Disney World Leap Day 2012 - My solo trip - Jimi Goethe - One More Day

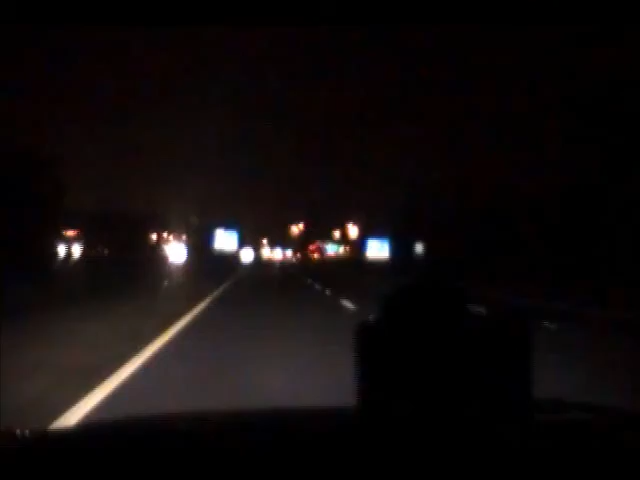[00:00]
into the Magic Kingdom now. Parking lot, anyway. And there are cars also pulling in. I am actually really surprised. There's kind of a line. It's, what time is it? I don't know. Middle of the night. About 10 after 1. Nice. Whatever.